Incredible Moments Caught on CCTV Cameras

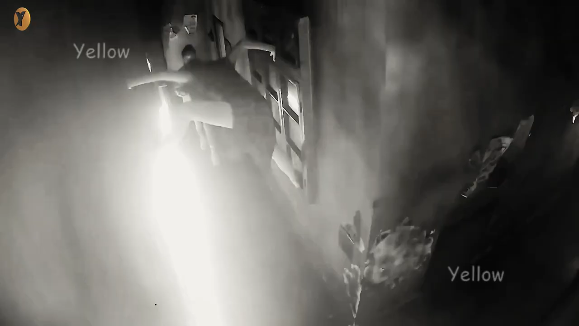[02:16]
جب آپ کو چڑیل بننے کا شوق ہو لیکن آپ کے